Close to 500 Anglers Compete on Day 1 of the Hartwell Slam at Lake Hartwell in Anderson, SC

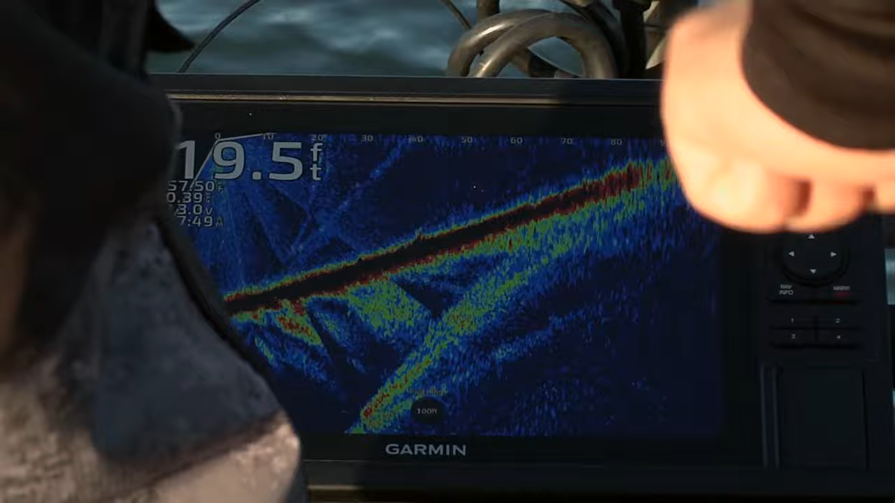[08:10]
On screen: depth 19.5 ft
Yeah we've been going around the outer edge of this hump and we finally got on top of it and ridge plucked one off this little stump brush that's setting up top on here.